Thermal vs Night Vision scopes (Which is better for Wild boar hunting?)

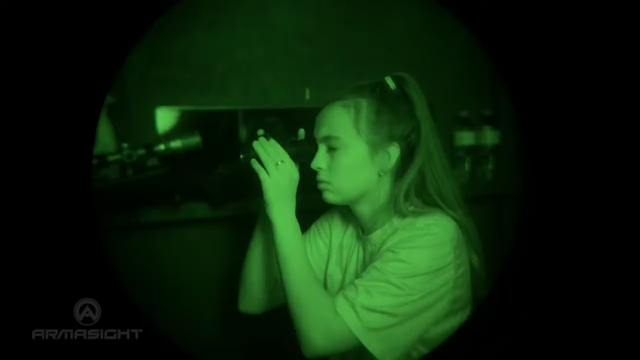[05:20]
What night vision has going for it is that it is often cheaper than thermal, and the fact that it allows you to see recognizable details of your target.
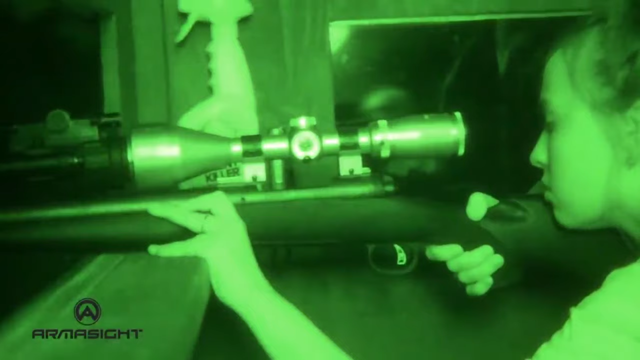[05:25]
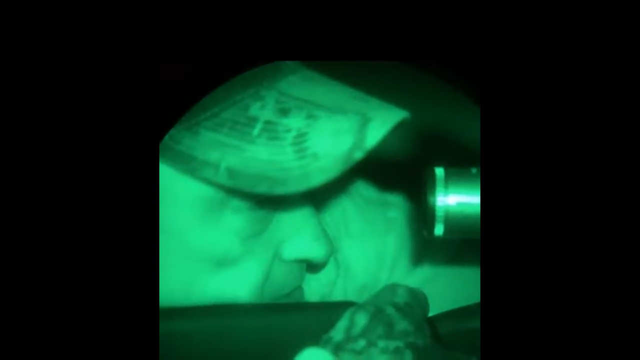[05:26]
On the other hand, thermal is great at long-range detection,
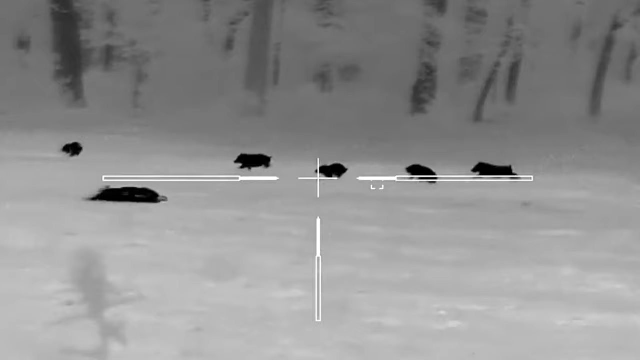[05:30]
but struggles with target recognizable details.
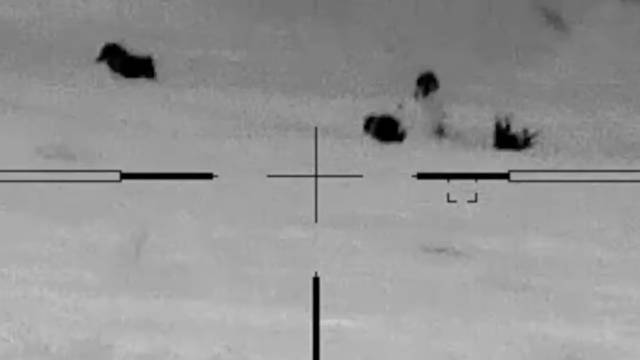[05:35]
Also, thermal performance relies on environmental conditions,
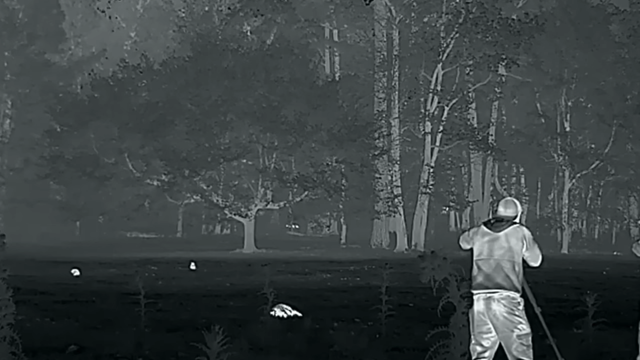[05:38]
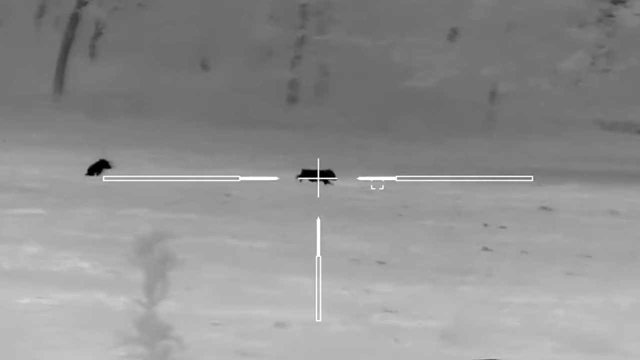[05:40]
and things like moisture and humidity reduce the performance of a thermal device.
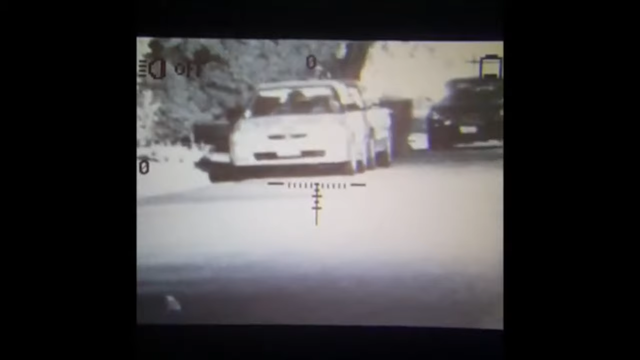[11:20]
So it's my cell phone right up against the eyepiece.
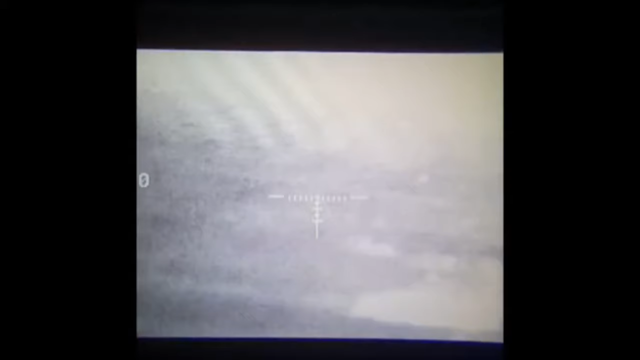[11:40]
Now you can see it as white or black. So those are the three reticles I'm cycling through.
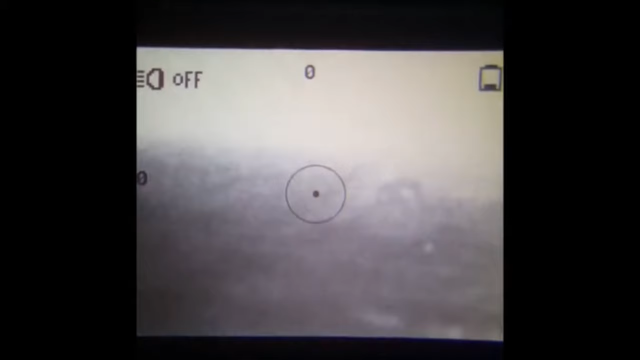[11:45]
Top right corner is your battery symbol. My batteries are almost running out on this one here. So now right above the reticle, you see that little laser beam.
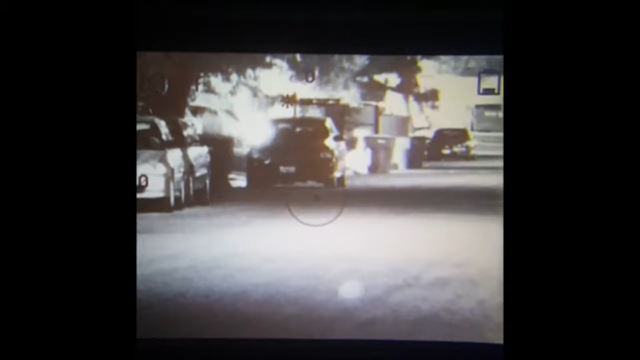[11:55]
It goes from low, medium, high. That is the brightness of the LCD. And now I'm cycling top left corner. You see the bars there. Little headlight type thing, that's the infrared. So I'm going from off to low to medium to high.
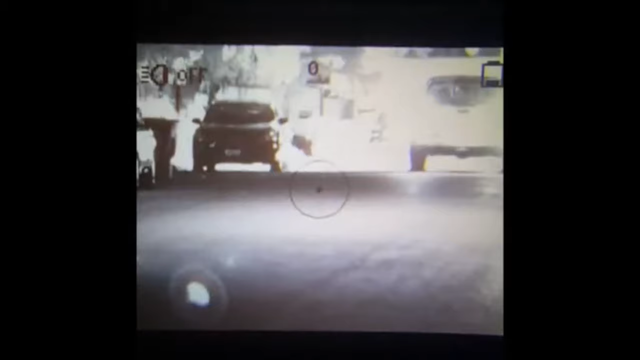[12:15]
You can't really tell in this clip because a truck drove by unexpectedly. I was like, ah, darn you truck, but it is what it is. Next clip coming up here in just a few seconds, you'll see, really be able to tell with the infrared off and on.
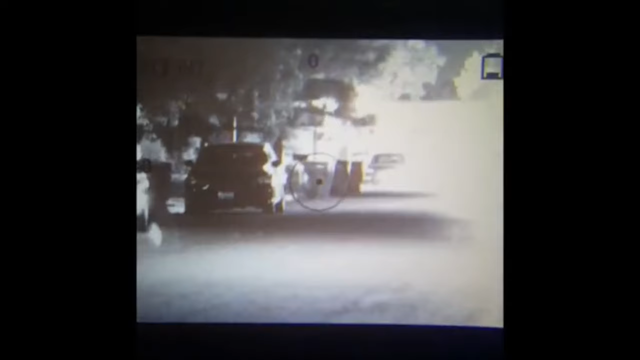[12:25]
So I'm just pointing down the street right here. Those trash cans, that car, that's like 150 yards right there. It's 3x magnification. So that's about the limit they say you can see at.
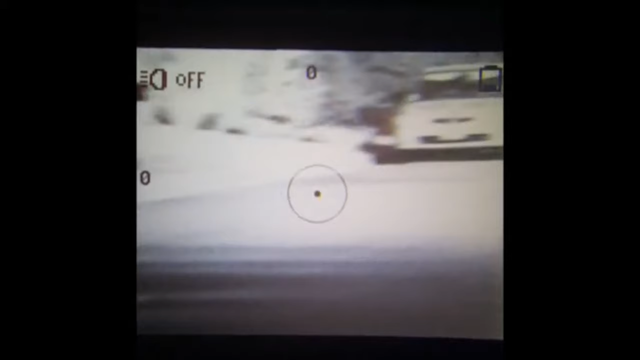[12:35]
But as you can see way down the street there, there's another car I'm pointing at there.
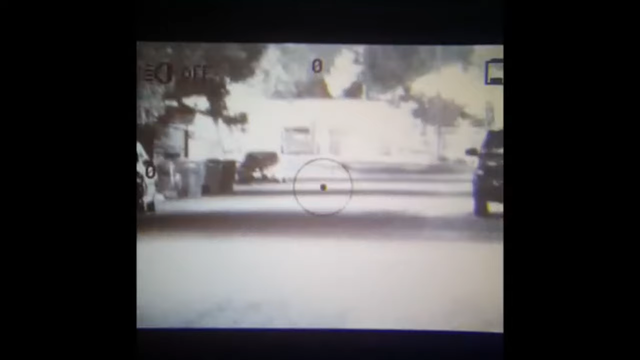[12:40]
That's a school way down there. There's a cross street way down there. So this is the next clip right here.
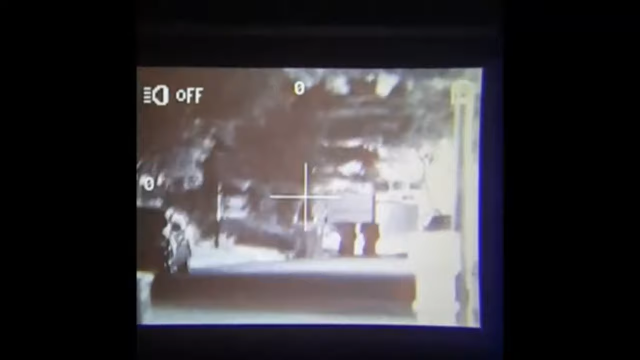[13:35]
So it's getting brighter, and as soon as I turn it off, it kind of switches like back and forth. So there it is, guys. Like I said, real shaky footage, not the best picture. I apologize. It's just, you know, this thing's made for your eyeball.
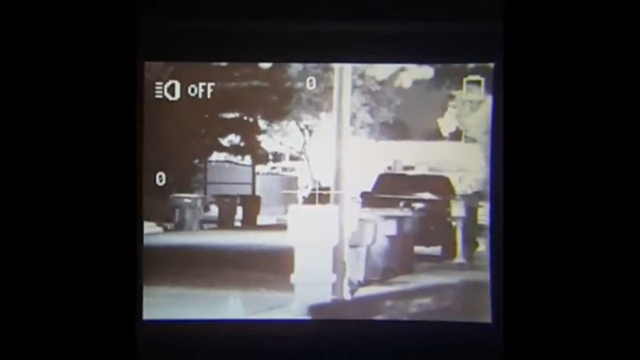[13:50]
It's not made to hold the camera up to or your cell phone up to, but I wanted to get you guys some footage of it. So there it is. Hope you guys enjoyed the video.